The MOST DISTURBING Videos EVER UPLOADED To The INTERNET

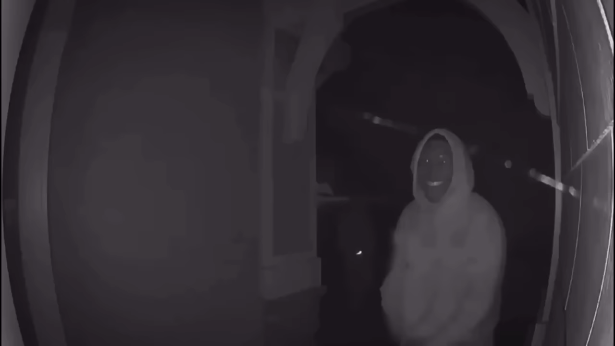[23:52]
The homeowner called the police after the men stayed quiet.
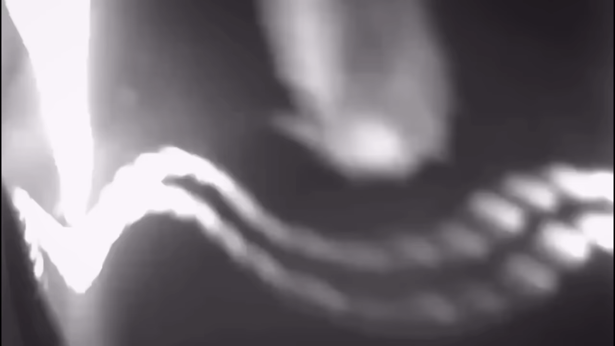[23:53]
However, the men had left by the time the cops arrived.